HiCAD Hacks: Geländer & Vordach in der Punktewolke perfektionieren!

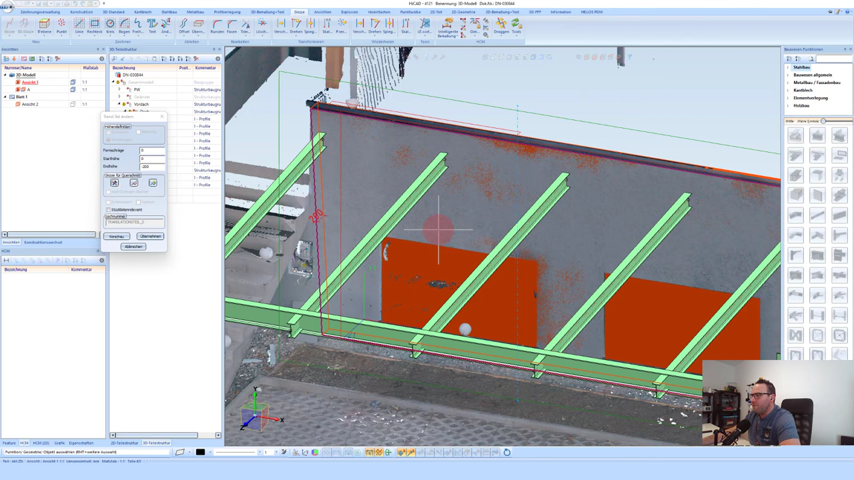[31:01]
einfach doppelklick darauf gemacht und möchte hier einfach diese zwei rechte hier noch schnell ausnehmen einmal hier und
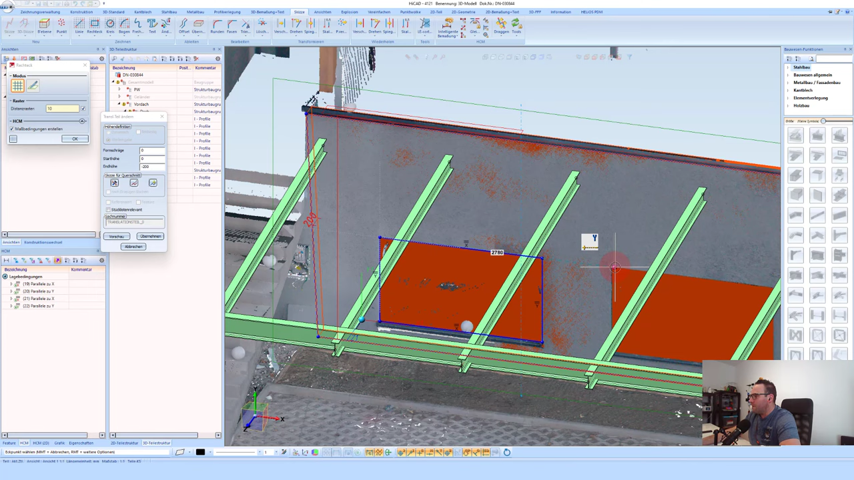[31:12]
einmal hier sagt im prinzip übernehmen und es
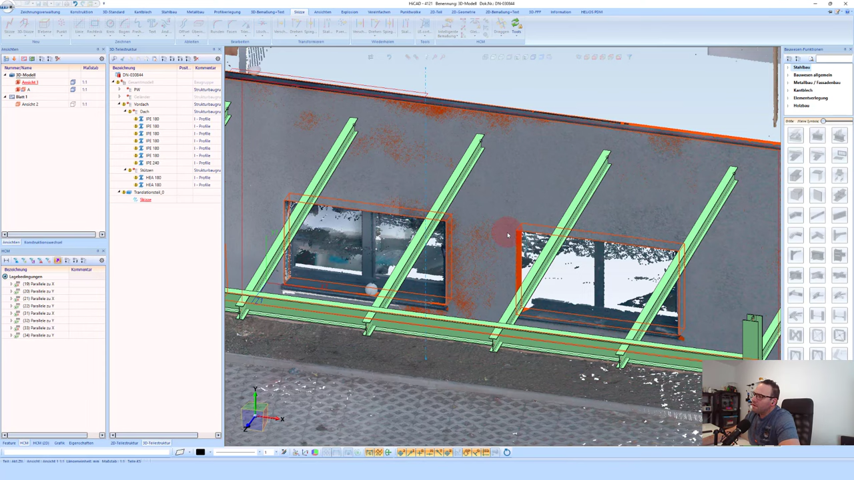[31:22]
wurde mir hier einfach dieses fenster noch ausgenommen so prinzip das gehört jetzt auch zu meinen punkt wolken also punkt wolken und bauseitige sachen die
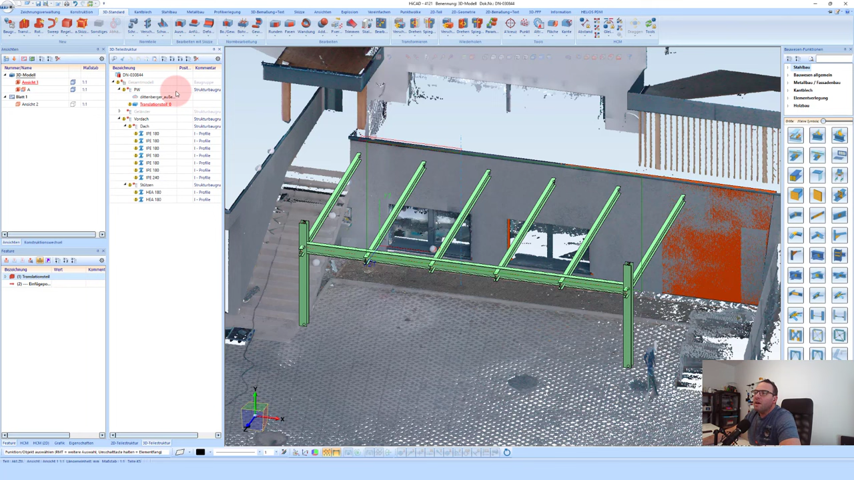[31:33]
punkt wolken kann ich jetzt wieder ausbinden weil es ja sehr oft wieder dann störend ist aber ich sehe zumindest hier meine wand in der
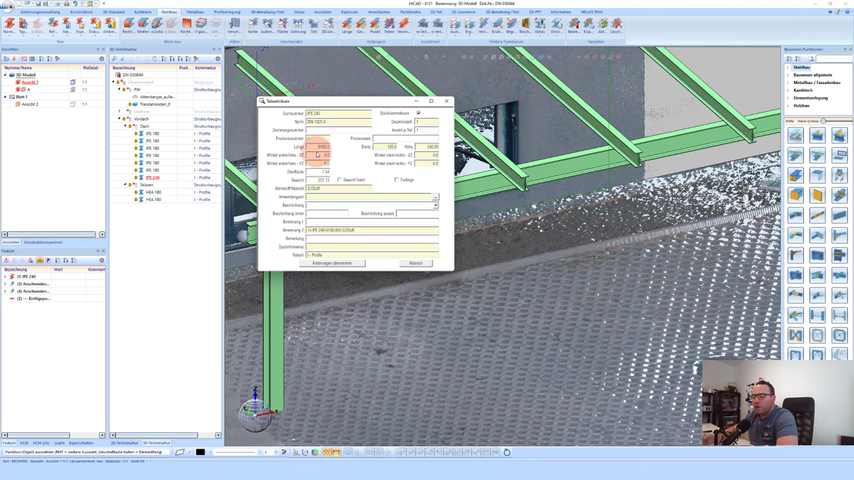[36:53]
auch als fix länge definieren und so einbauen also da gibt es natürlich die verschiedensten sachen wie man das dann im prinzip machen kann so um die teile auch wieder besser zu sehen wenn ich hier einen anschluss erzeuge blende ich mir die punkte jetzt in diesem fall wieder aus um einen anschluss zu starten